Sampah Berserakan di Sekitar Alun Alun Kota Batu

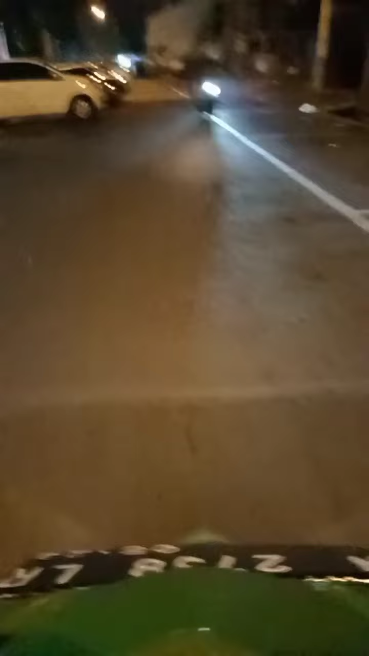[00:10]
Kali ini kita akan jalan-jalan di alun-alun Kota Batu, Lur. Alun-alun kebanggaan masyarakat Batu. Sini saya nggak membahas tentang betapa dinginnya malam hari Kota Batu atau indahnya Kota Batu, tapi saya konsen ke ini. Dan apa kira-kira ini jalan-jalan
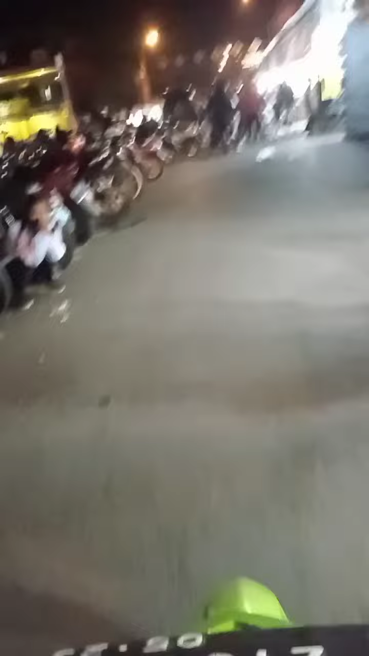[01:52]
Alun-alun Batu itu bersih tuh, Lur. Nggak tahu sekarang.
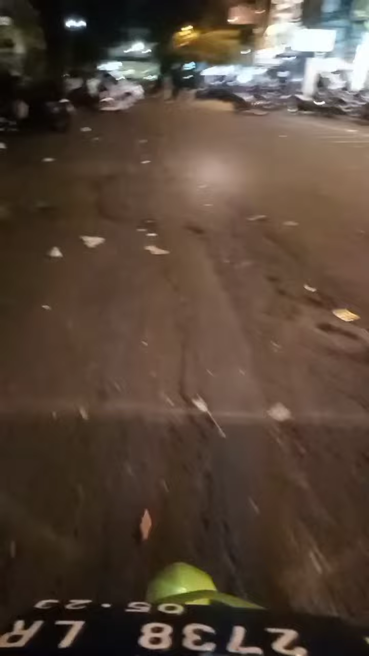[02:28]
Ini saya lihat ini di selatan pintu alun-alun ini kotor sampai ke ujung timur ini kotor semua, Lur.